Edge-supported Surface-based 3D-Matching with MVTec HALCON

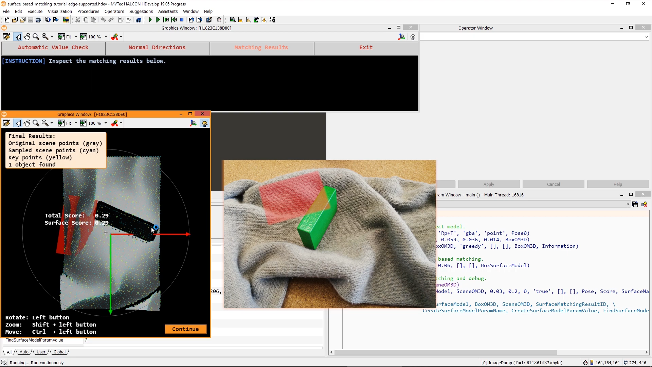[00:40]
However, a false match is found incorrectly in the background. The surface of the background roughly corresponds to the shape of the wooden block. Thus, it might be useful to use the 3D edges of the wooden block to correct the matching.
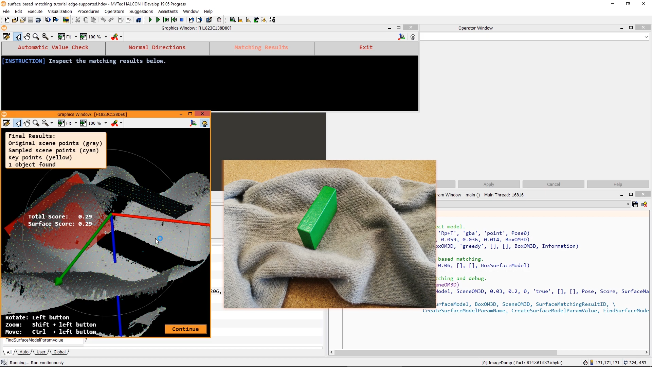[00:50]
This is done by going to CreateSurfaceModel and setting the generic parameter Train3Dedges to True.
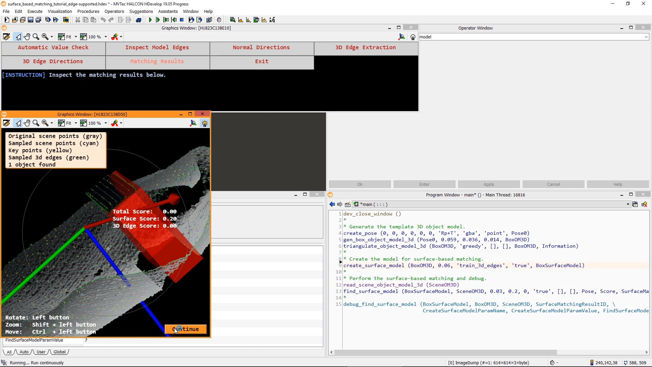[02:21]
Here, let's have a look at the new options of Debug Find Surface Model. First, let's check out the 3D edge extraction.
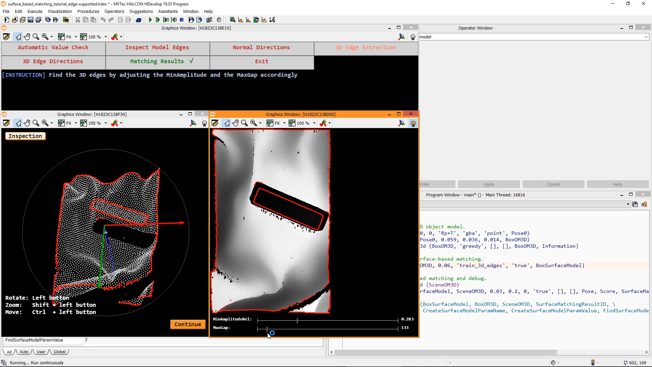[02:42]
The default values here should work for a lot of applications. However, you can adapt them interactively if needed. Now, let's check out the 3D edge directions.
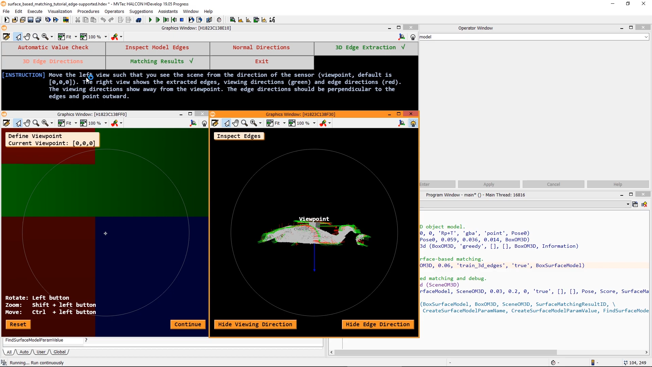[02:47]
The viewpoint should be located roughly where the 3D scene was acquired.
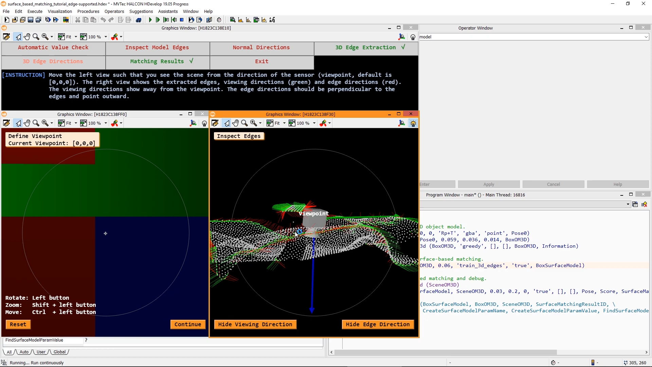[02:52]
You can adapt the viewpoint comfortably by adjusting this visualization. The edge directions, in red, should then be perpendicular to the edges and point outwards.
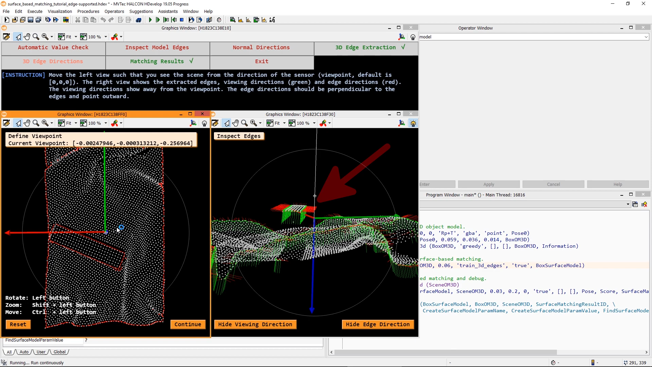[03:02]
When this corresponds well with your setup,
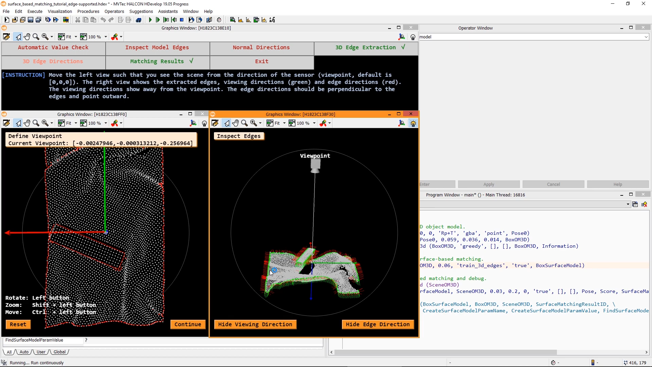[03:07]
you can continue and copy these output
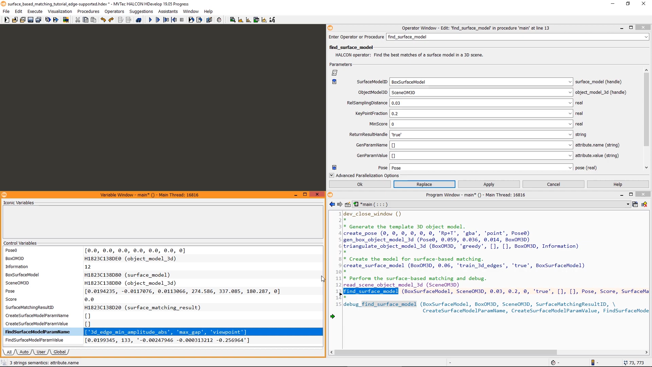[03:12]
values of the procedure to Find Surface Model. Now, when looking at the matching result, we can see that the match is found perfectly.
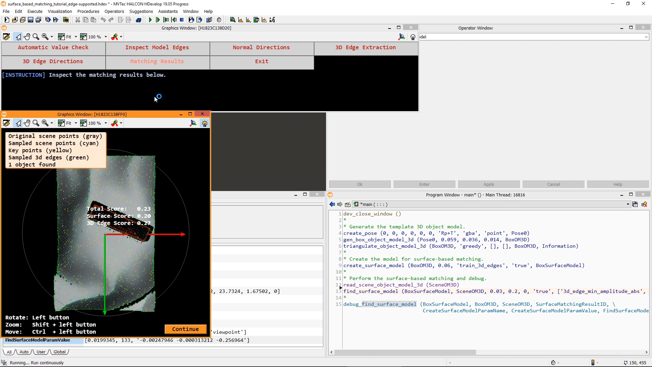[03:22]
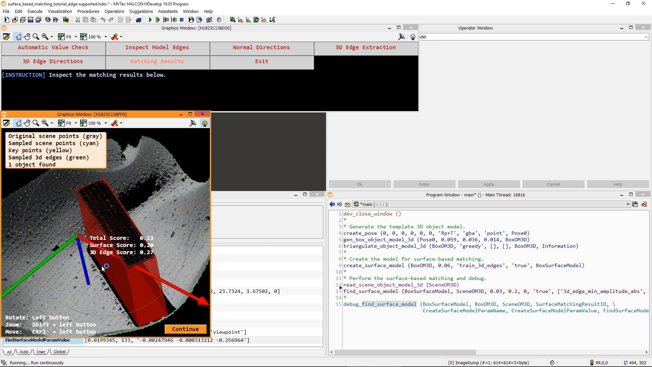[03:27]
The scores for both the surface and the edges are as expected, considering the small portion of the object that is visible in the point cloud. Note that you can set respective minimum scores in Find Surface Model. One last hint. You can further extend this edge-supported surface-based matching with 2D images. For example, your 3D sensor might return an intensity image as well.